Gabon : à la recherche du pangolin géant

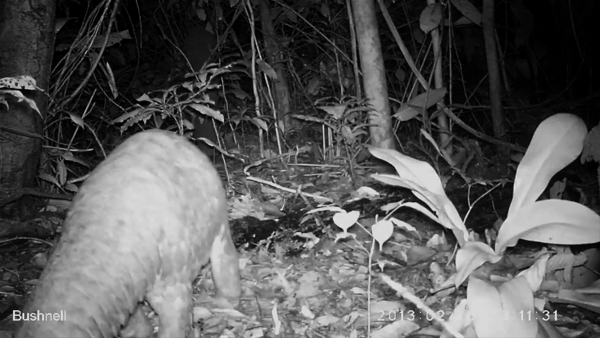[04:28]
Quelques secondes seulement, mais des secondes qui valent de l'or.
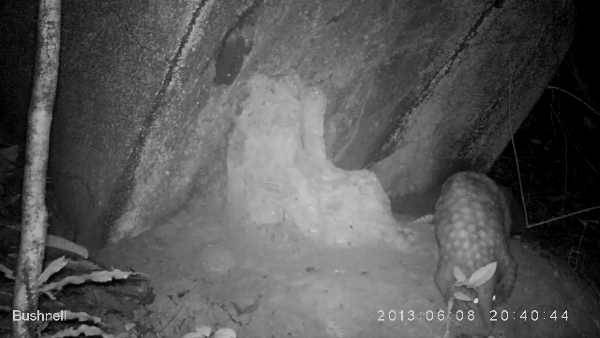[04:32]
Sur le plan scientifique et animalier, c'est formidable, quoi.